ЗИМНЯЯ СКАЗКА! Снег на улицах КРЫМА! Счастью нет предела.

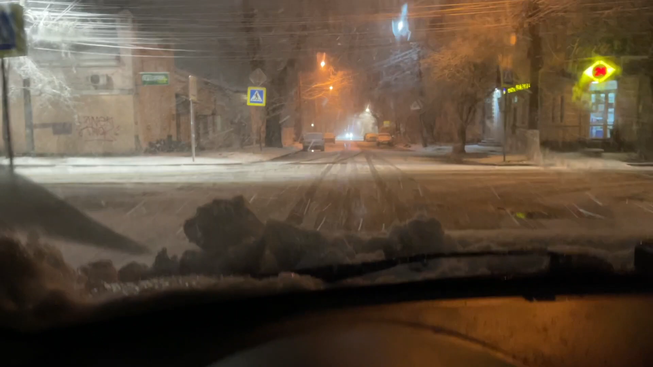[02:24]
Такое впечатление, что мы чем ближе к центру, тем он сильнее тает. Вообще сейчас плюс 1 градус. 11 часов 15 минут. У нас на наших солнечных часах 1 градус. Когда только присели в машину, было 2 градуса. Но, возможно, это автомобиль просто еще давал тепло, потому что он не успел остыть после того, как мы закончили поездку.